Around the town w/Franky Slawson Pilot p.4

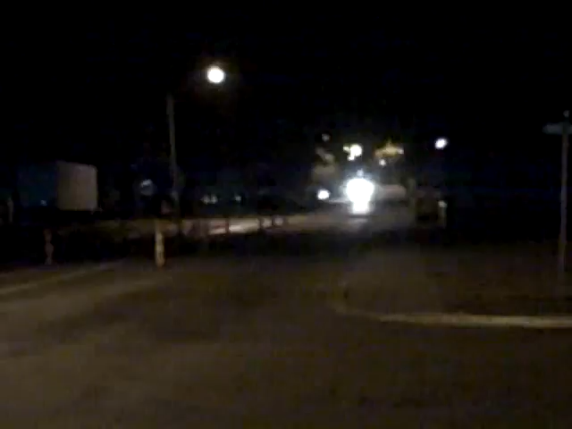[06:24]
I think this car probably has its brights on, maybe. Who knows?